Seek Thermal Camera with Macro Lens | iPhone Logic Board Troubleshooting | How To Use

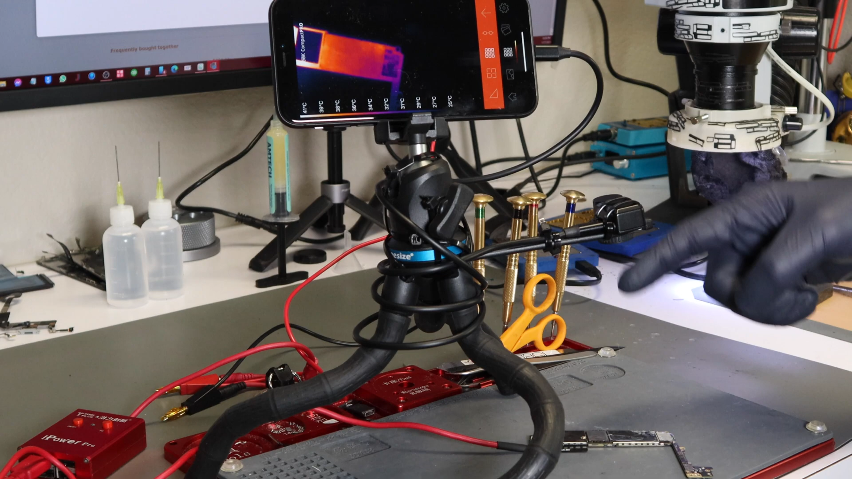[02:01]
This one has a short so you kind of see the camera is kind of warm here but there's no macro lens. So right now you have about a six inch distance and it's kind of hard to tell exactly what is heating up.
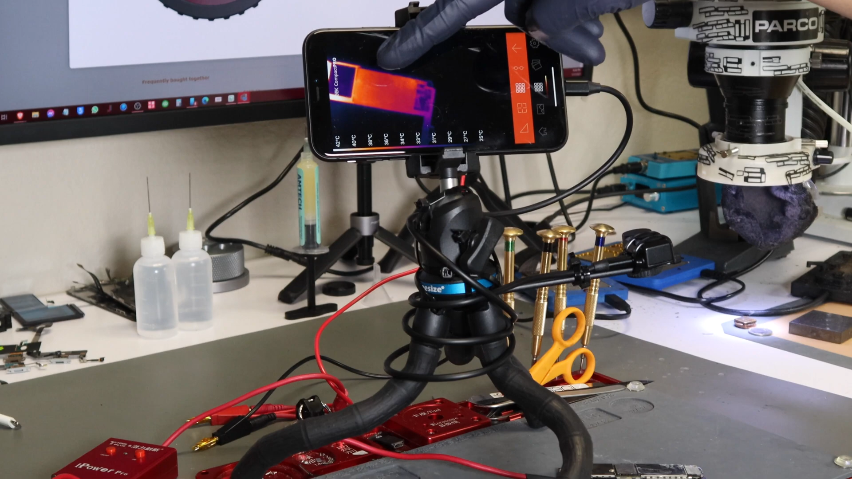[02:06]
So let me show you the difference.
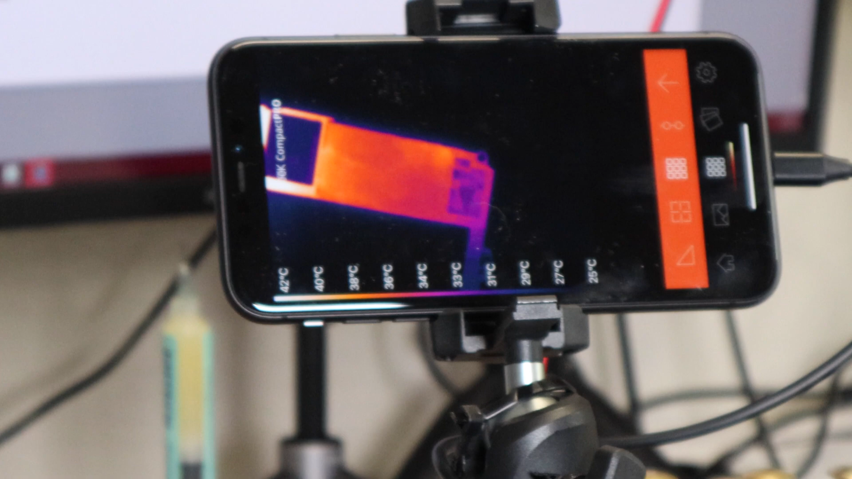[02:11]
On screen: scale top 42°C, scale bottom 25°C
No macro lens. Once we add a macro lens we'll see the difference. So to install it what you want to do is place it over the lens itself.
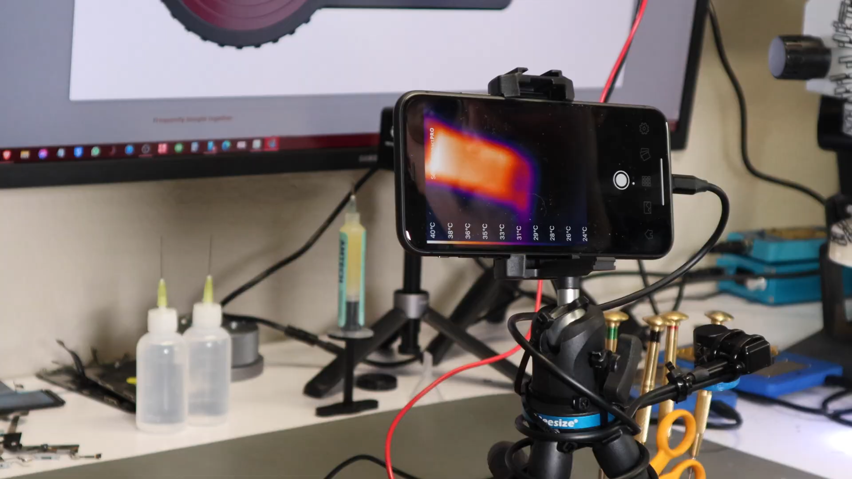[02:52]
Okay so now that we have the macro lens on we need to move it closer about two inches away. So if you adjust your tripod you
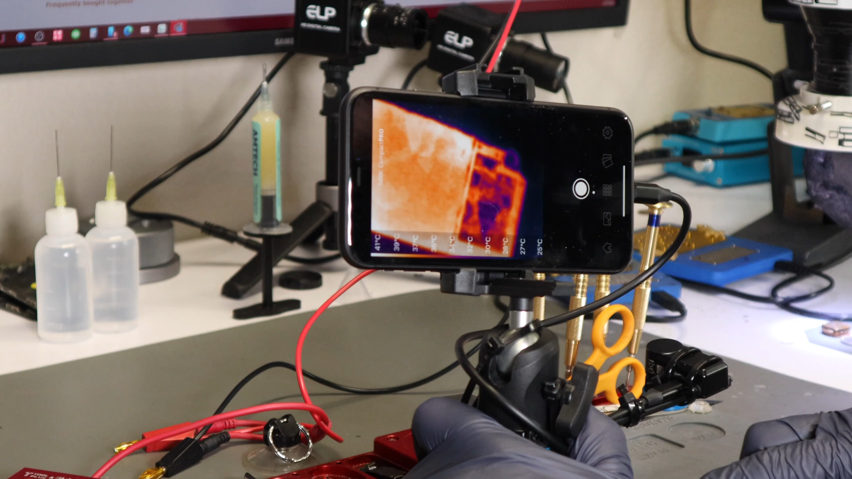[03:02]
will see where it gets in focus and then you can actually twist the ring to adjust the focus. So there you can see a lot more detail now that you're closer. This is the benefit of the macro lens.
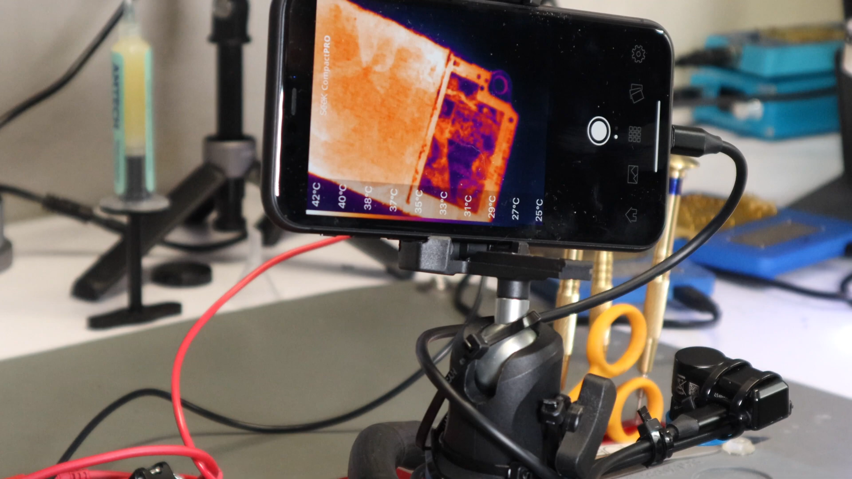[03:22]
On screen: scale top 42°C, scale bottom 25°C
This is why we recommend you get one. So now we have have it set up let's
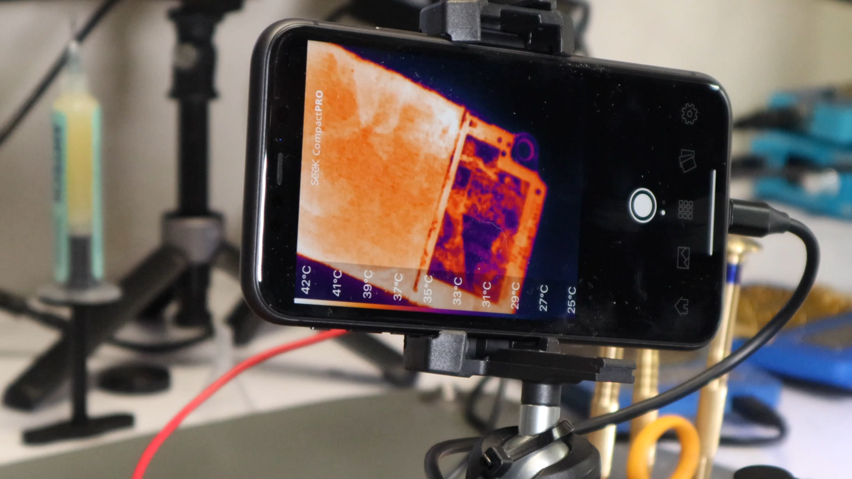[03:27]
On screen: scale top 42°C, scale bottom 25°C
go through an actual diagnostics and troubleshooting.
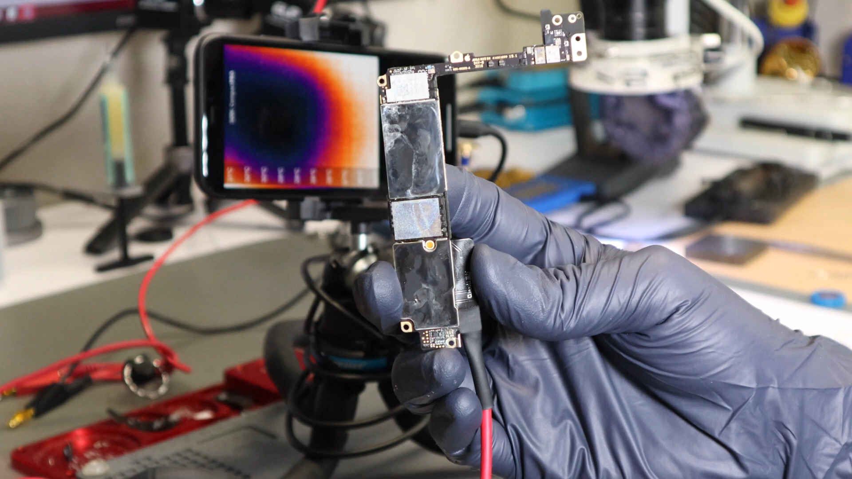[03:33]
So this is an iPhone 7 Plus board. You can see it has some water damage up here and this is where we're actually seeing some heat from earlier part of the video. So let's go ahead and take the sticker off to see to see better under this area.
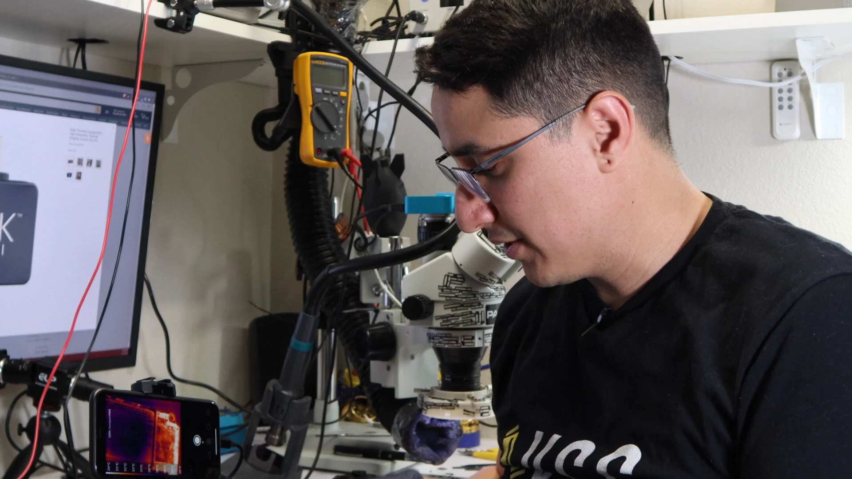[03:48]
So now we're going to look we have the motherboard here without the sticker and
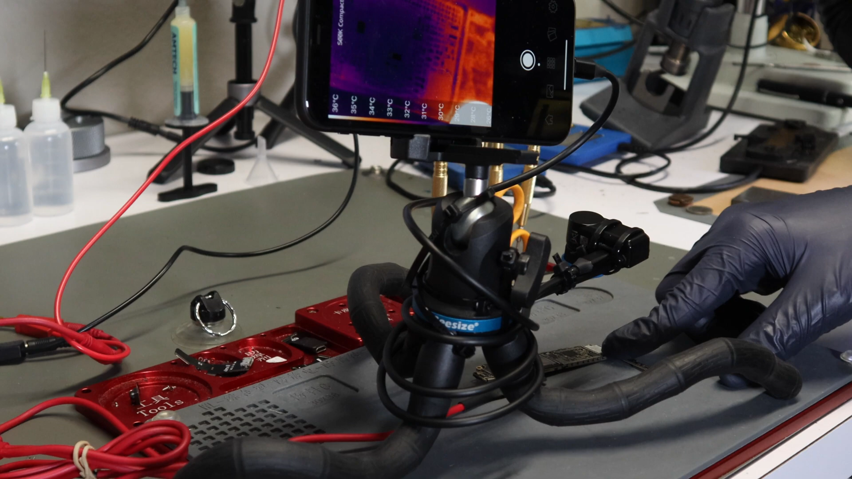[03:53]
you can see you could see a lot better the components. So I have the board connected to the iPower Pro which then connects to my DC power supply.
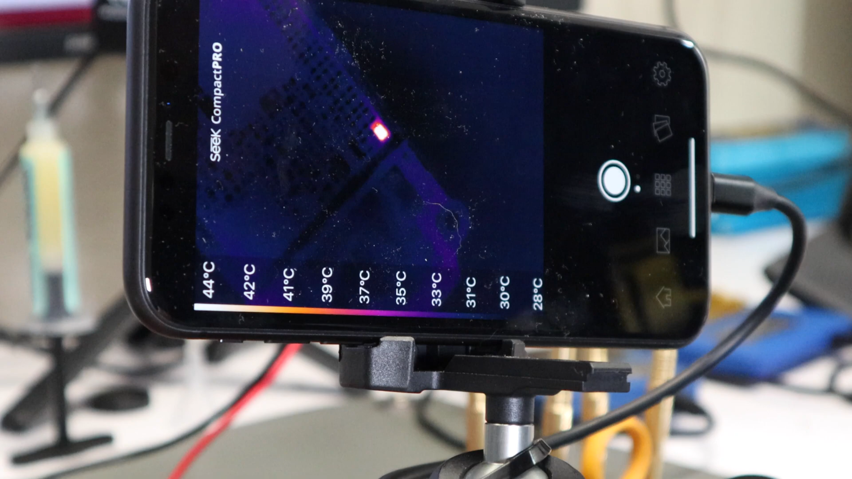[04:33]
On screen: scale top 44°C, scale bottom 28°C
You can see you can clearly see which component is the one that's shorted. One other thing is here in the app there's a few different settings you can play with. Each one gives you like different views. So if you click through to the settings you
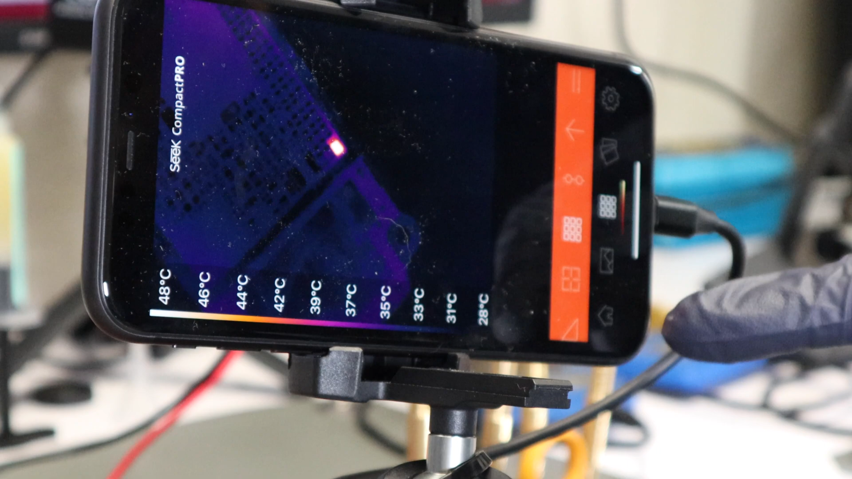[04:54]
On screen: scale top 48°C, scale bottom 28°C
can see this this button here with the nine squares gives you the best view out of all these. I like to use this one most of the time.
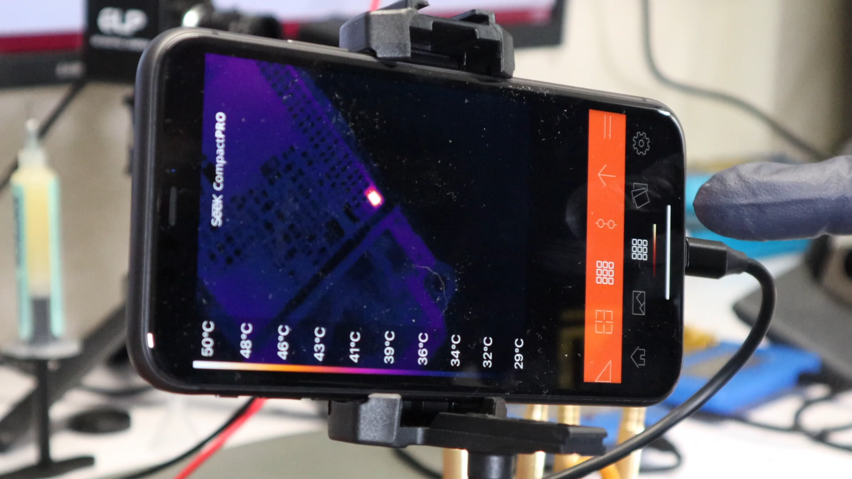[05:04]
Then there's also different color palettes.
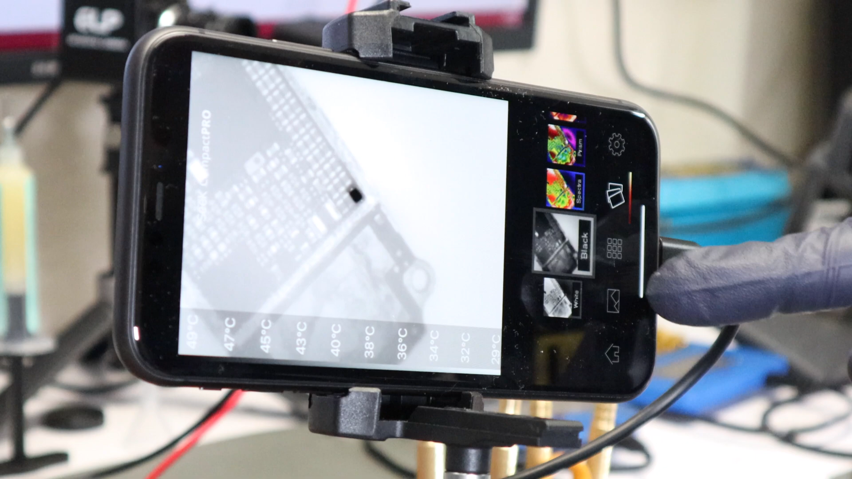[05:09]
So I found the Tyrion mode is the the best one that gives you the
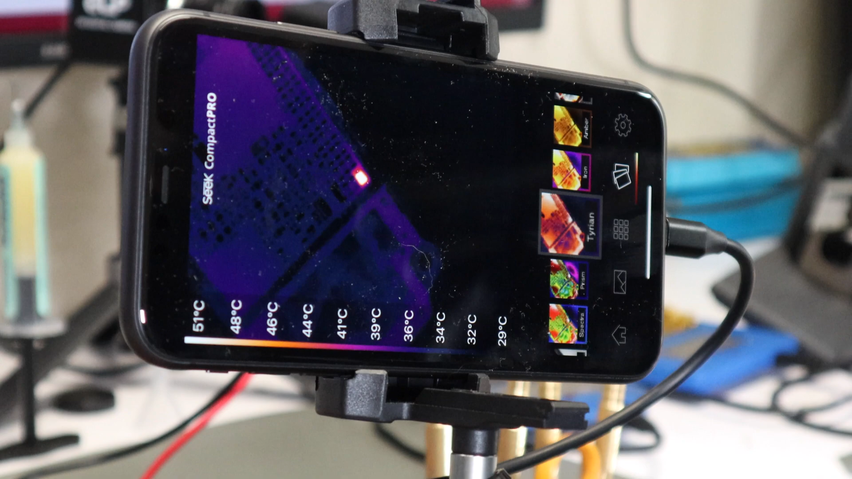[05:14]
On screen: scale top 51°C, scale bottom 29°C
most clear view of the short on the board.
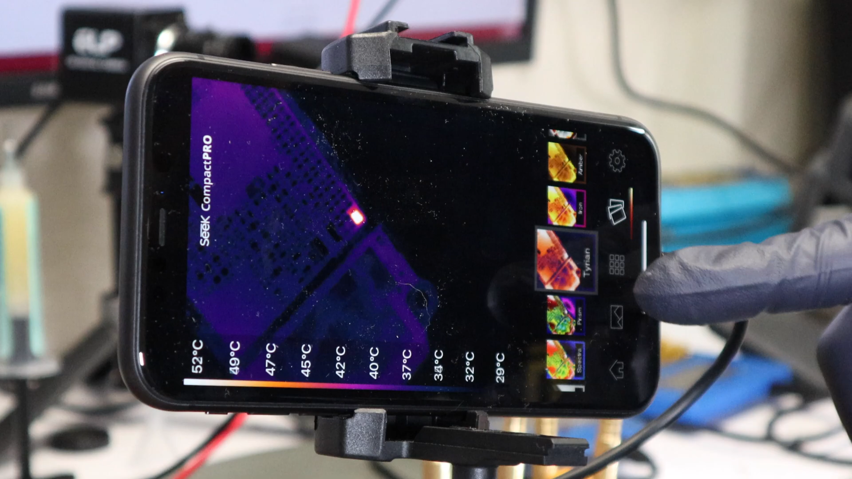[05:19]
On screen: scale top 52°C, scale bottom 29°C
So you can clearly see how clear the view is with my macro lens installed.
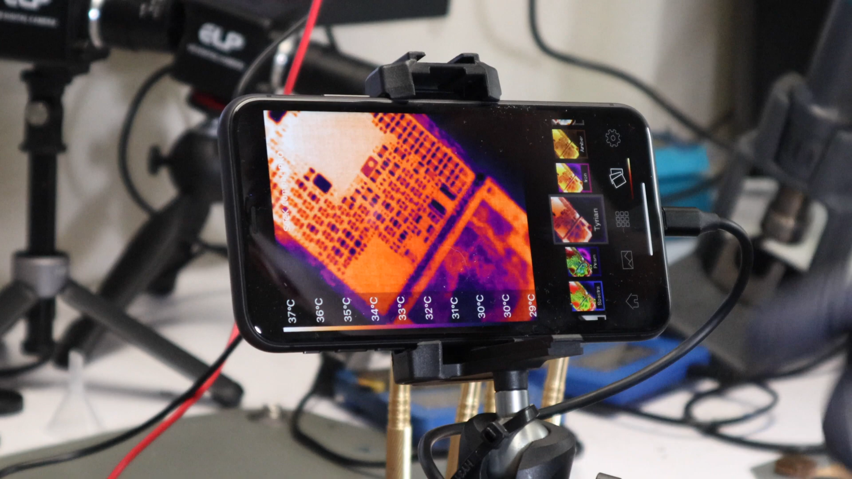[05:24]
So you push the power see which capacitor is shorted. If we pop off my macro lens now you get a blurry view.
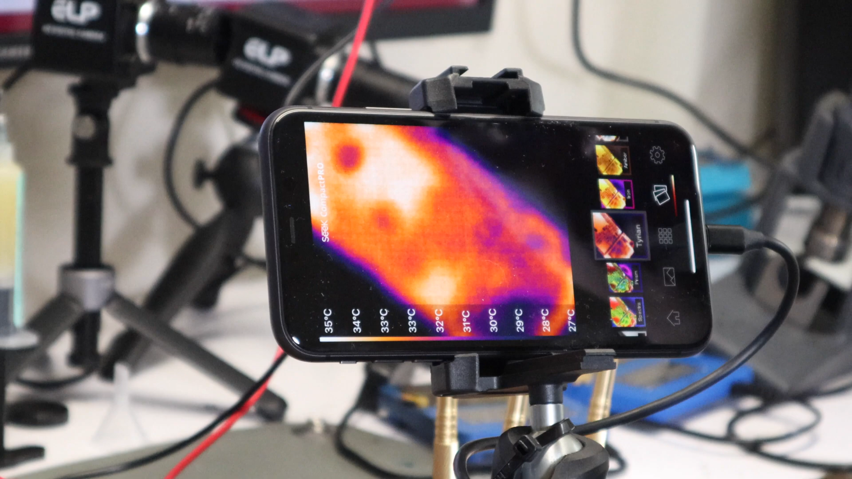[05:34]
On screen: scale top 35°C, scale bottom 27°C
Even if you try to adjust the focus doesn't really help. You do see like a heat heat spot but it doesn't really help.